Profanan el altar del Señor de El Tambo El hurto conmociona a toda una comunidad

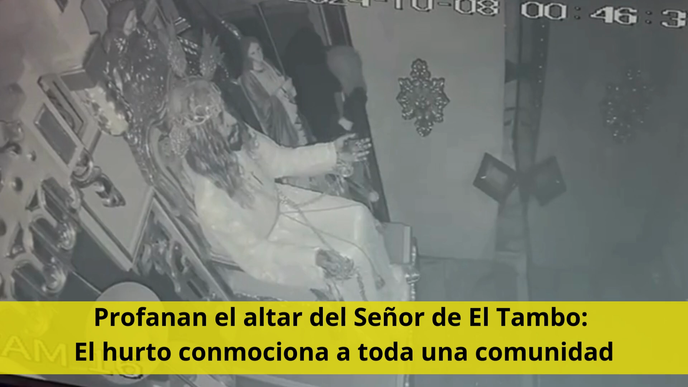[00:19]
El delincuente, captado por cámaras de seguridad, hurtó las joyas que adornaban la imagen de Jesús Nazareno, entre ellas anillos, cadenas y sandalias sagradas. El ladrón, descrito como un joven que ocultaba su identidad con una cachucha y tapabocas, actuó con frialdad y descaro. En las grabaciones de seguridad se observa cómo accede al altar, toma las joyas con rapidez y huye a pie, cruzando varias calles del municipio.